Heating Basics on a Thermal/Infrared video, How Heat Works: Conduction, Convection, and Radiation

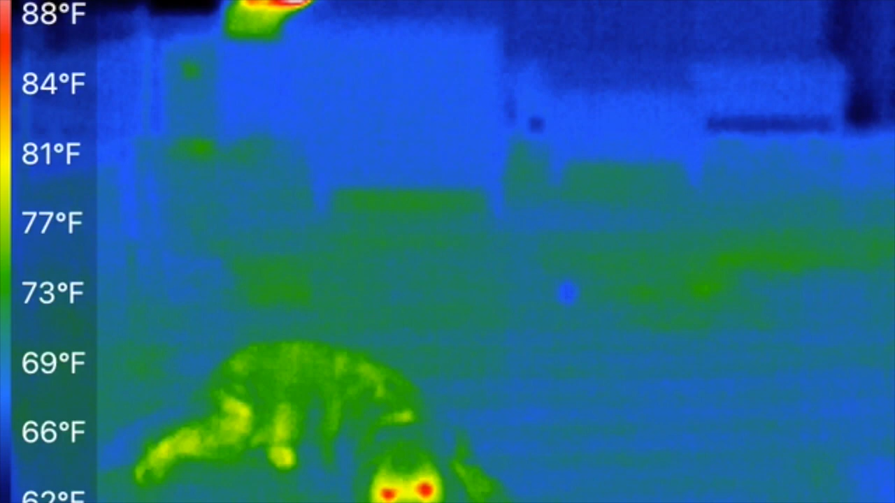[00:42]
all right so I've swapped over to the infrared video camera and here we have the living room in
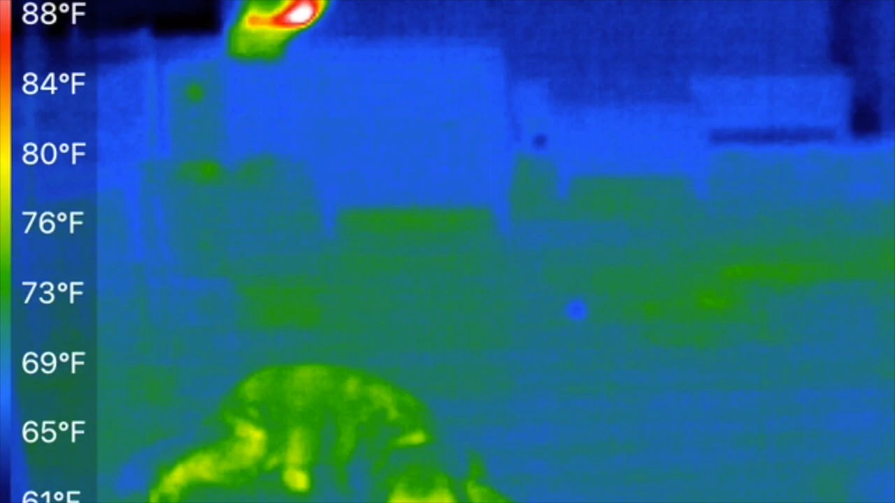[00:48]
On screen: scale top 88°F
infrared with ranger the golden retriever there in the center and you'll notice the bar on my left that
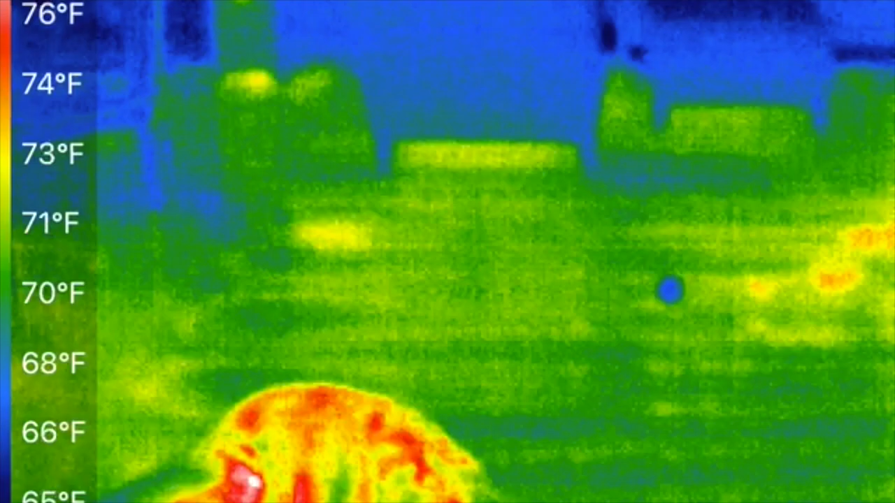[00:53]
On screen: scale top 76°F
notates the temperature this adjusts depending on what I'm looking at and I can't keep it static so
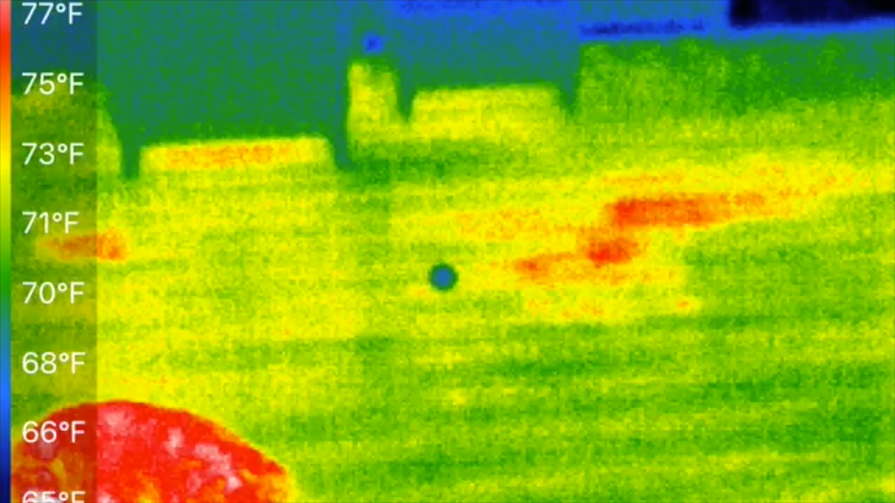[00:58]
just keep in mind that the colors are relational to the temperature that shows on the left they
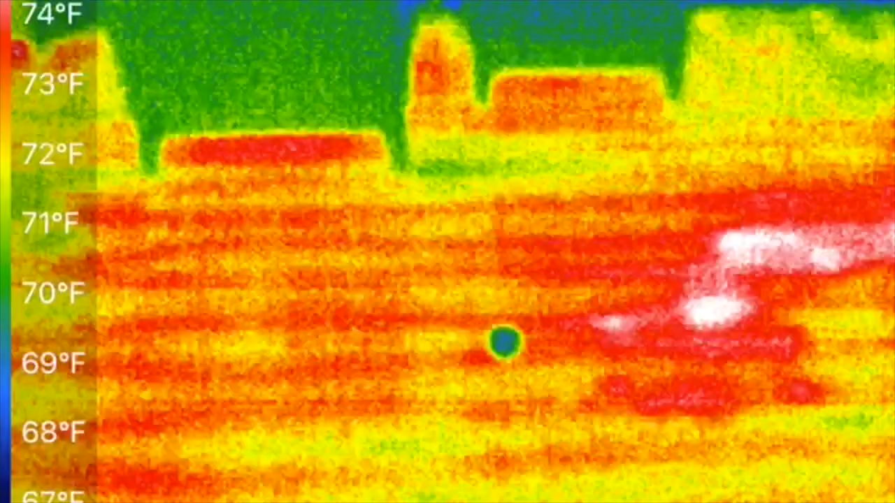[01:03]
On screen: scale top 74°F
are not
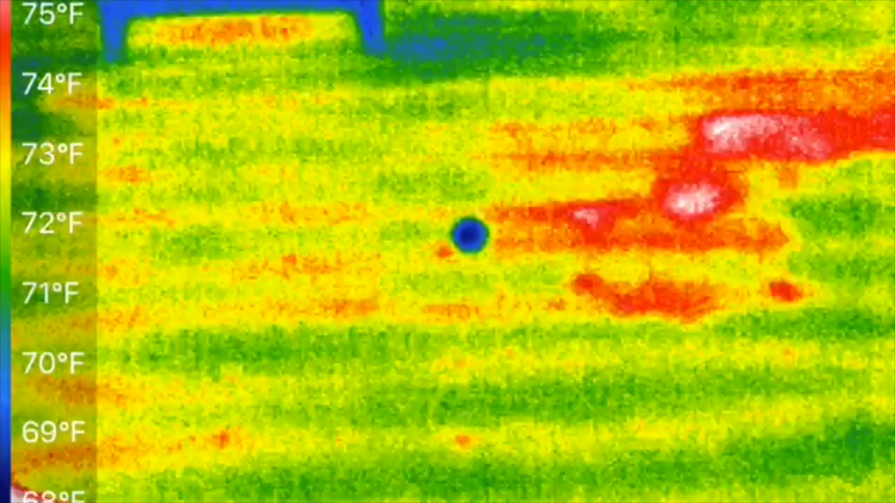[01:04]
static now the first thing you'll know is noticed is that there are lots of lines in my floors so what in the world are those well that
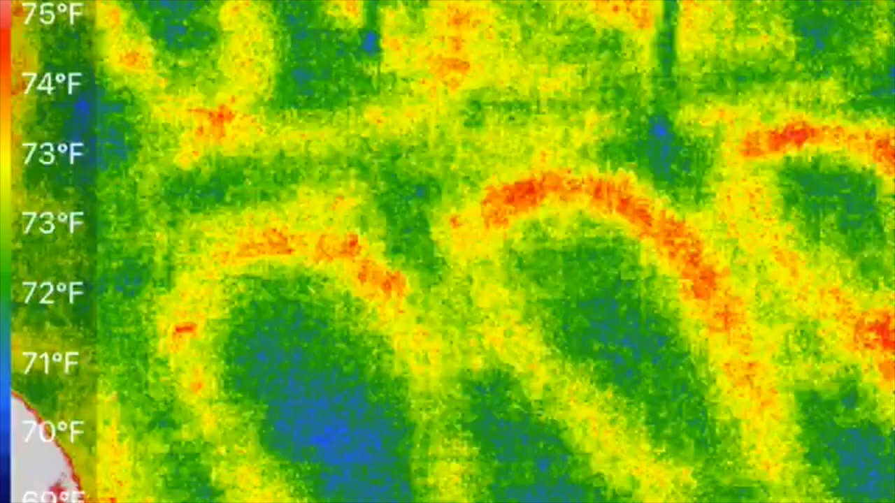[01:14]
On screen: scale top 75°F
is a hydronic system that pumps hot water through
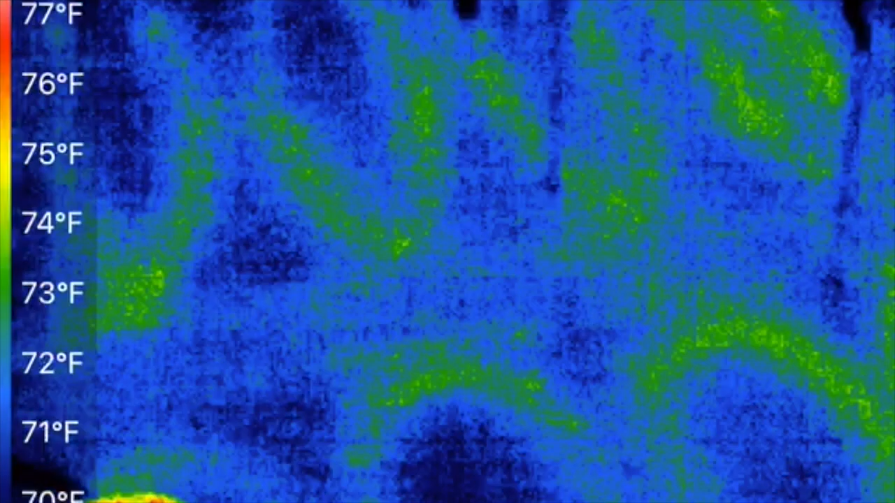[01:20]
On screen: scale top 77°F
tubes through the floor and this is often called in floor radiant heat but perhaps
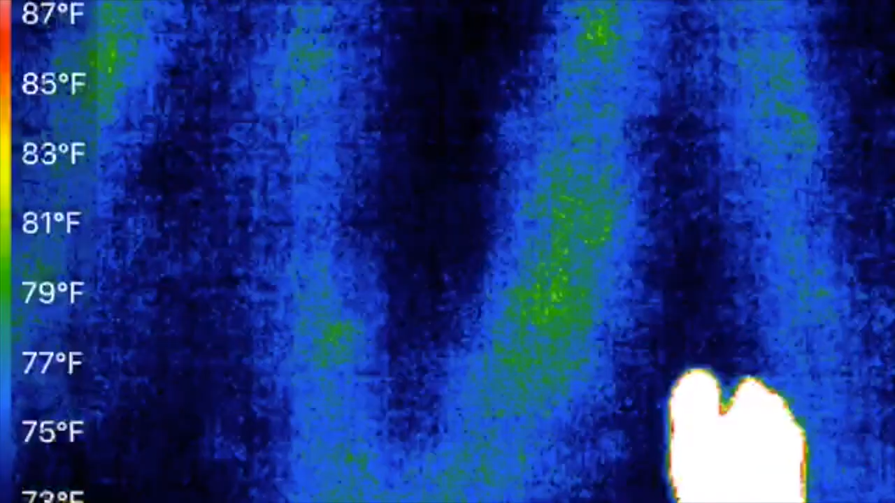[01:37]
On screen: scale top 87°F
I touch it with my feet it feels warmer because the it warms the floor directly
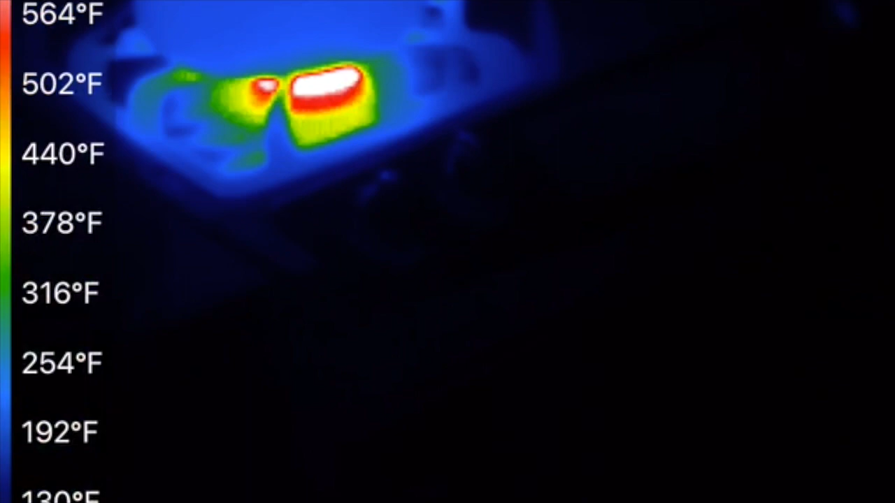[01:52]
that I'm boiling for my pasta it is direct contact between the
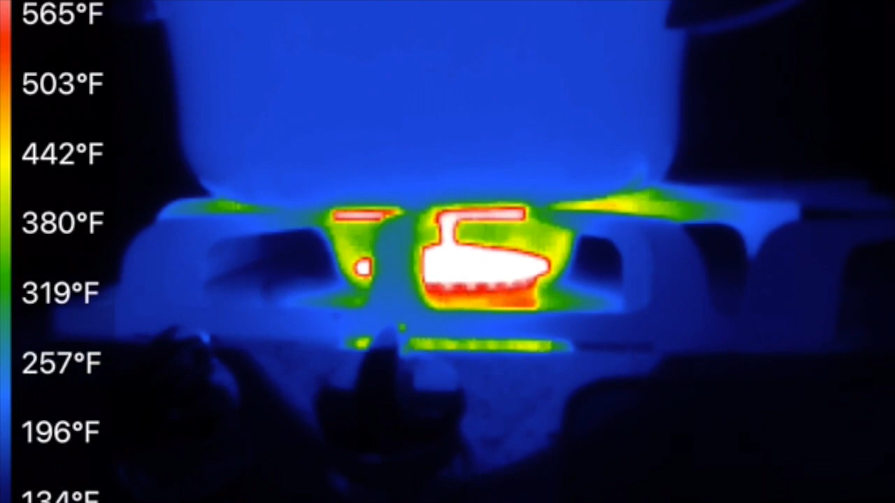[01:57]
On screen: scale top 565°F
burner that's at over 600 degrees and the bottom of the pot that is
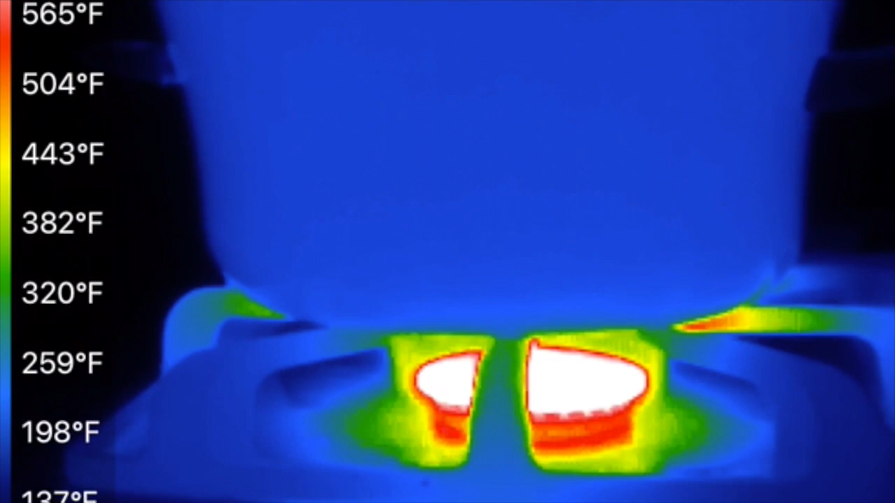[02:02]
On screen: scale top 565°F
conductive but this also has convective heat and convective
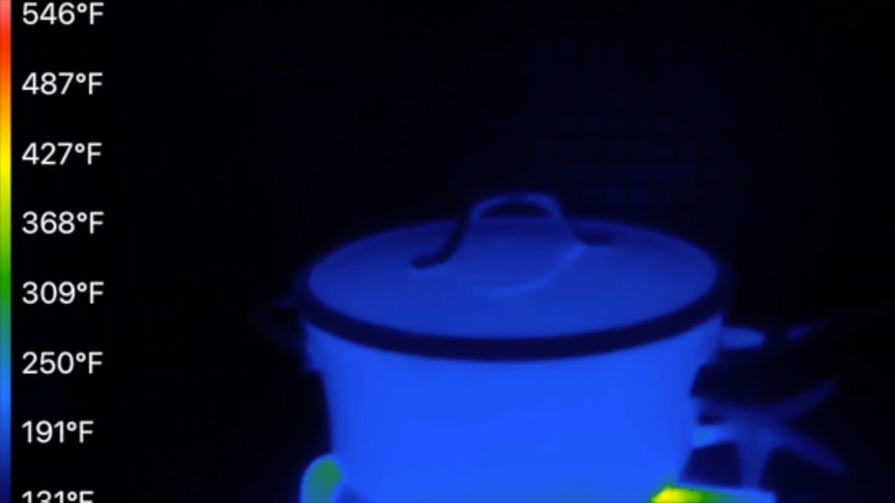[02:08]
On screen: scale top 546°F
heat is all of the steam that is coming off of the top of the pot
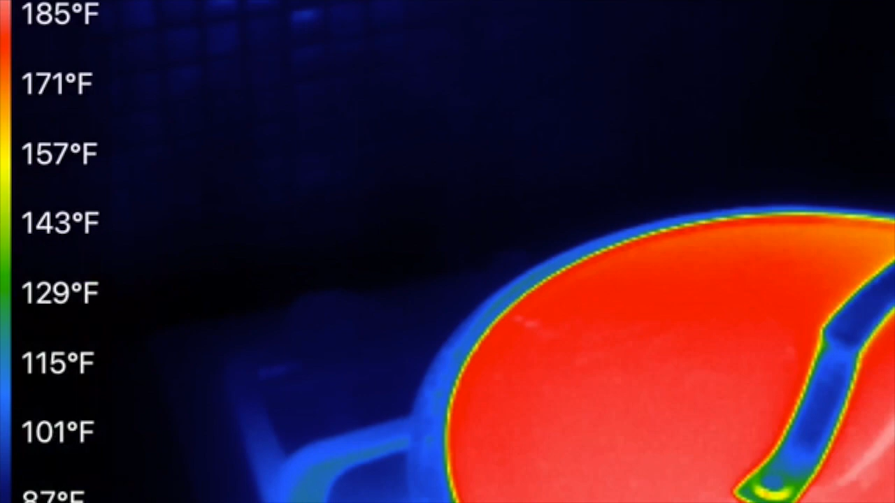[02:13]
On screen: scale top 185°F
it is heating the air that is convective and that
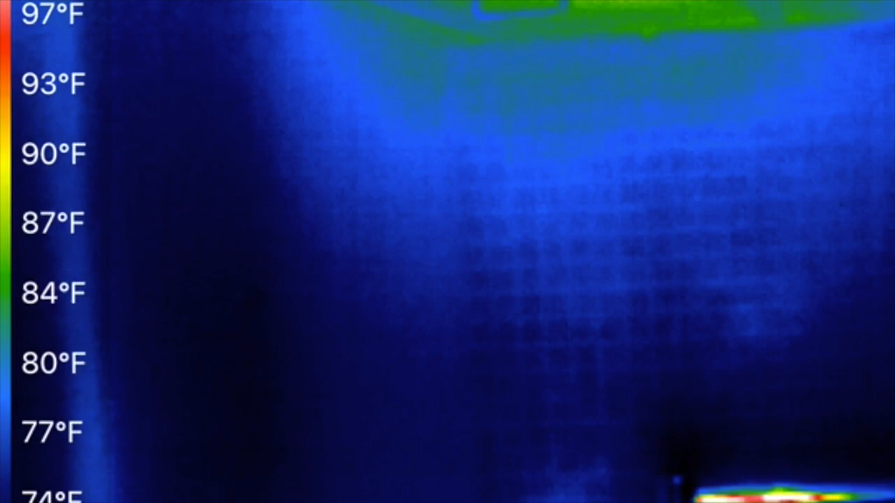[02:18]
On screen: scale top 97°F
is the same type of heat as you would have in a baseboard or a forced air system